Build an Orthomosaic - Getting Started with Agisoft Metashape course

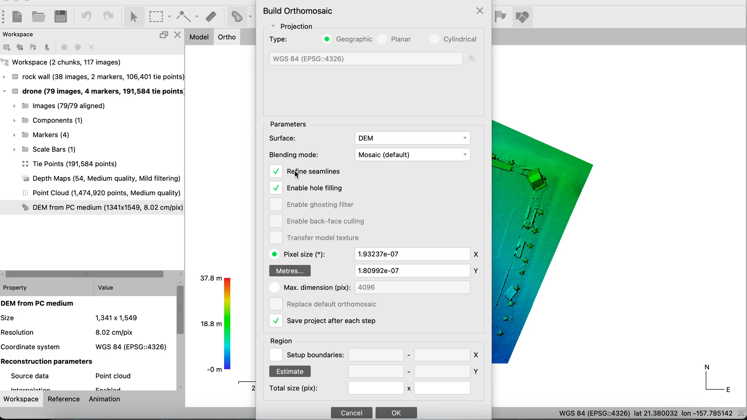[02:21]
that you can see where the boundaries of these orthophotos are. Metashape has a good feature where you can try to refine and smooth those out and maybe even not make them appear nearly as much as they would before, so you can refine them. Enable hole filling. You'll notice that our orthomosaic, it appears like this,
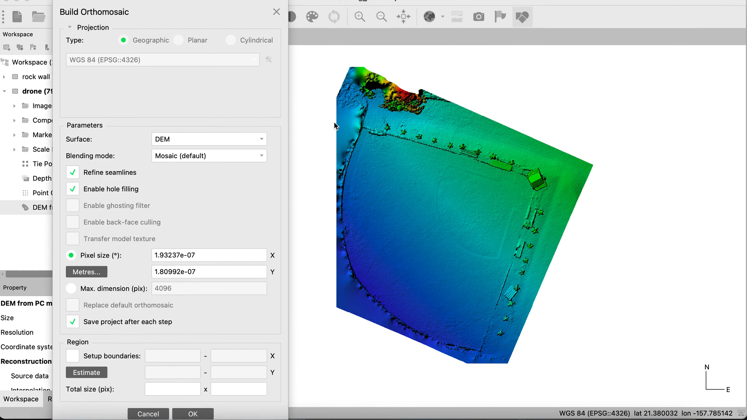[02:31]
but it's actually a full square photo. Okay, so it's got some holes in it. If you want to enable the hole filling, you could press that.
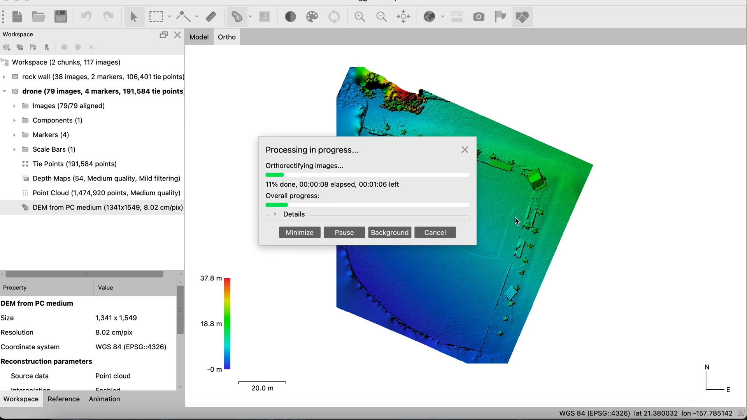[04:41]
the resolution of the photos, and the settings that you're applying. So, we'll go ahead and come back when it's all done. Process completed, and we can see that here on the left-hand side, we have yet another layer added to our workspace chunk, orthomosaic. It gives us the amount of pixels for this image, 5364 by 6196.
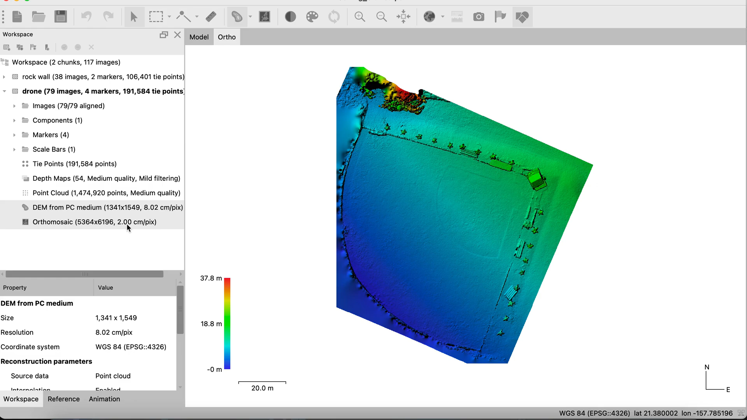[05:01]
It's got a 2 centimeter pixel resolution, which is what we kind of saw in the settings. So, let's double click that, and we have our orthomosaic. And this is always really cool to see how it puts everything together.